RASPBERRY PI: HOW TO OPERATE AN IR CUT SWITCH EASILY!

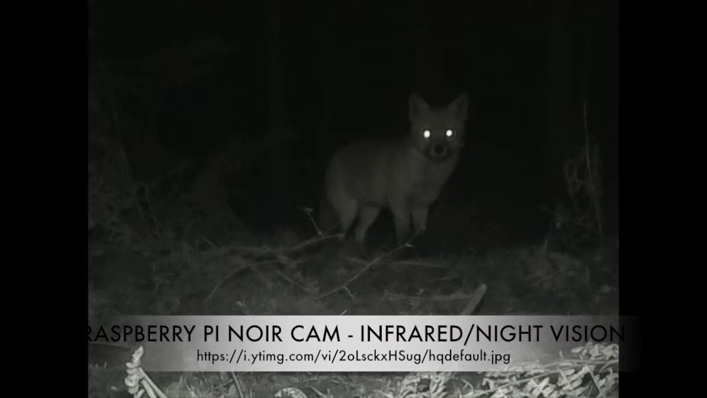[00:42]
camera the image appears to be as expected when using an infrared illuminator if you would like the colors to appear naturally during the day you